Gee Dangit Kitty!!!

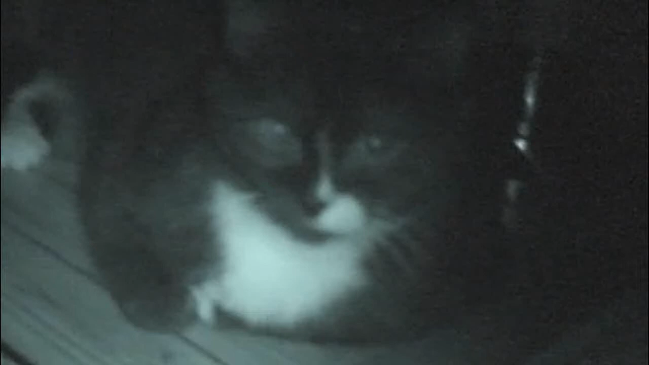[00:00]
This is what I have to wake up to every morning and around 5am.
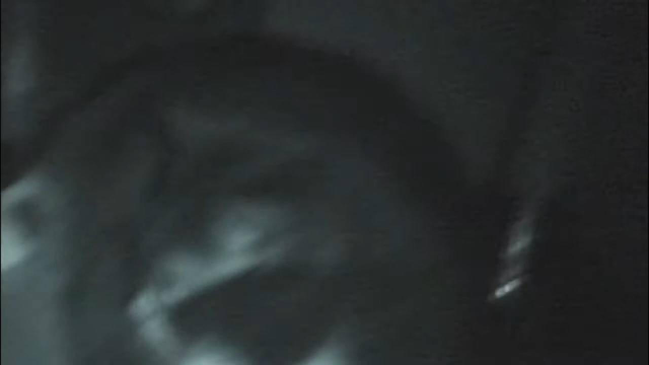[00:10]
5 or 6am is all the size that he likes to lay right on my bedside table. He likes to knock everything to the ground.
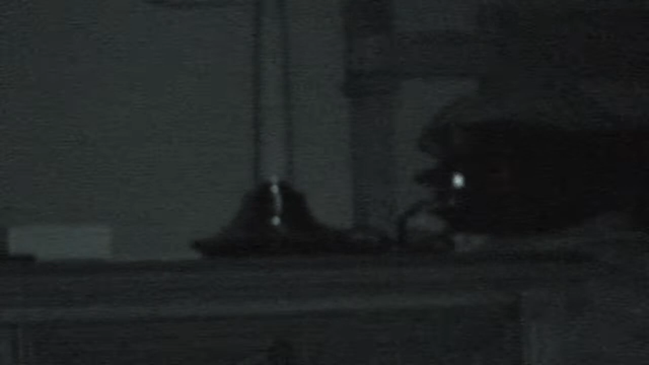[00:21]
Now, typically I have my glasses there as well as my phone. And usually I can tell that he's laying there because they all just go stumbling to the floor. So yeah. Got things out.